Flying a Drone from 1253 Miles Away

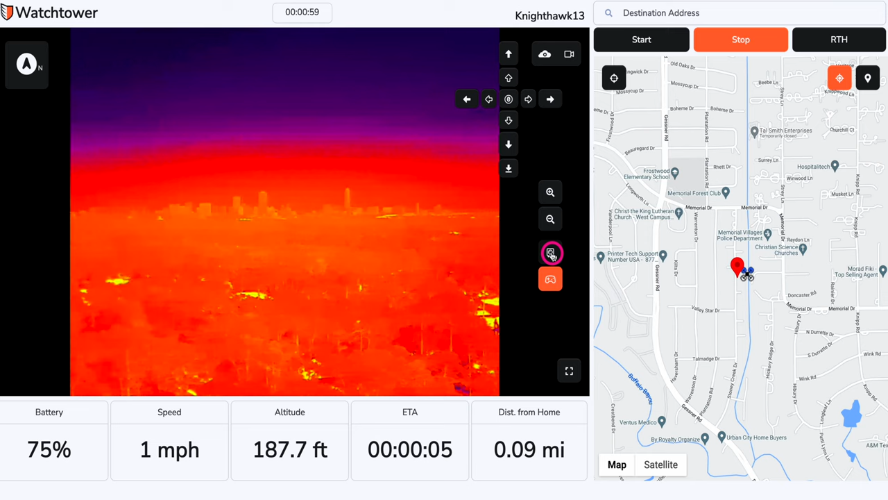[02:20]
The lag that you see is actually the video feed.